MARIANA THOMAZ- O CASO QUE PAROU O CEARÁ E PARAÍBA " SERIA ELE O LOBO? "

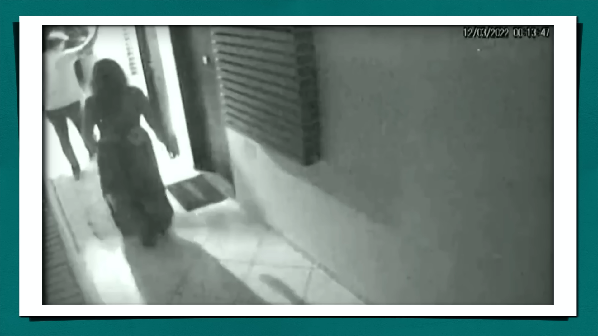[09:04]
bebida e essa garrafa rapidamente é entregue para o Johannes eles teriam ido a um restaurante e ido depois né posteriormente a isso para a casa do Johannes depois disso a última imagem né que é gravada nessa câmera de segurança é do próprio Johannes saindo do apartamento deixando a porta aberta ele estava vestindo bermuda e camiseta e deixa a porta aberta ele ainda estava
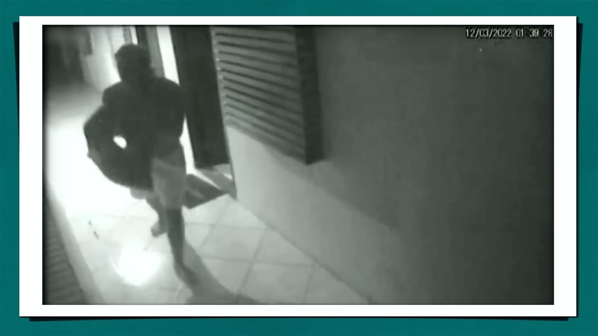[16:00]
registraram que ninguém além dos dois teriam entrado naquele prédio então não foi outra pessoa tá quando eles encontraram e começaram os exames tinha vestígio